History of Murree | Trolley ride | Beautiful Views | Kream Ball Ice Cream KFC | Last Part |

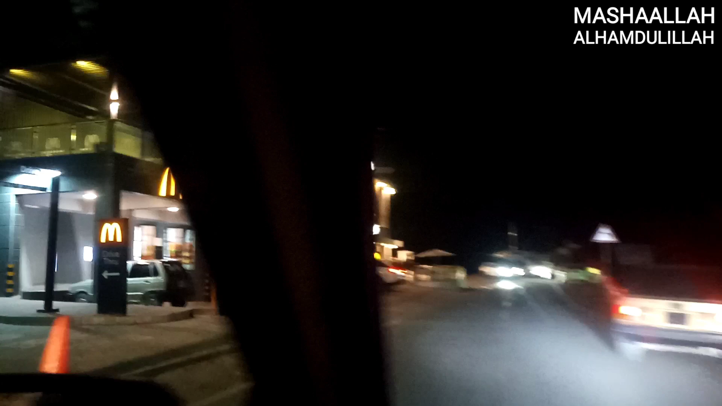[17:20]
अच्छा जी, वो मैकडॉनल्ड्स आ गया जहाँ पे हमने परसों बैठ के आइसक्रीम खाई थी, और यहाँ से जो हमने आपको नज़ारे दिखाए थे पीछे पहाड़ के, जो बर्फ़ वाली जो चोटी नज़र आ रही थी हमें, तो ये वो वाला जो है मैकडॉनल्ड्स है।
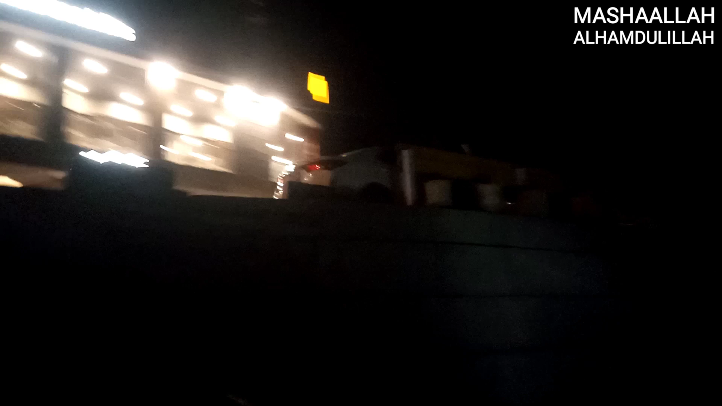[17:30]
अब यहाँ से हम राइट लेंगे, और राइट पे हम चढ़ जाएंगे एक्सप्रेस वे के ऊपर जो नया बना है, वो फिर स्ट्रेट हमें निकालेगा बारागाव की तरफ।